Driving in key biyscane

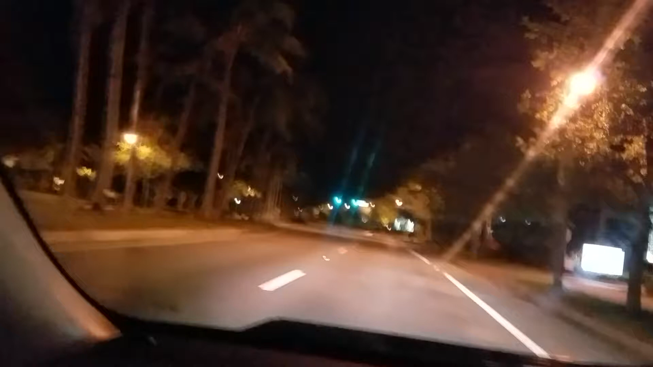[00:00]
What's up everybody? This is the planet Earth here. Driving in Key Biscayne, Florida. It is an island. It is an island. So we're going to be driving here. We're going to be going in here. Oops, didn't mean to do that.
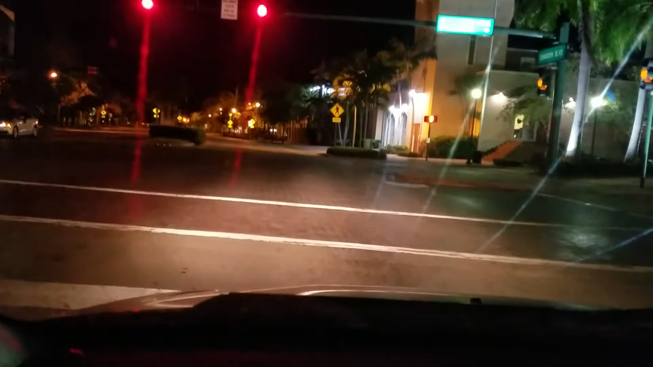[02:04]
Look at this. It's beautiful. It is beautiful here, yeah. But where's the water? The water is to the left and to the right and to the back. Oh, no. It's everywhere. It's everywhere. You're trapped. Yeah, we're trapped on an island, hon. What are we going to do? All right, guys. So we got, looks like, a fire station.
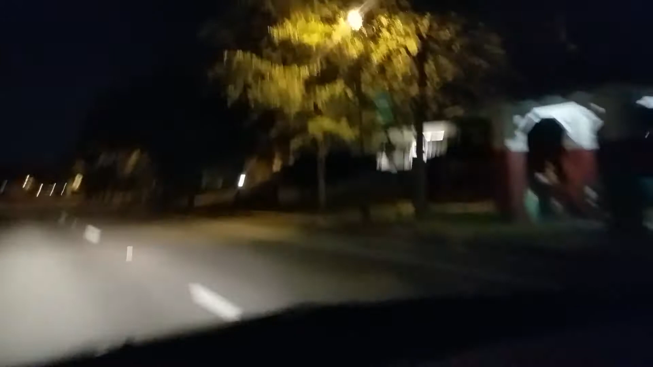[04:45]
That would be an interesting route, wouldn't it? No. So, I guess they have no... I guess you got to go to the park there to go see the oceanfront during the daytime. All right. So, this is Master Drive and Crandon Boulevard.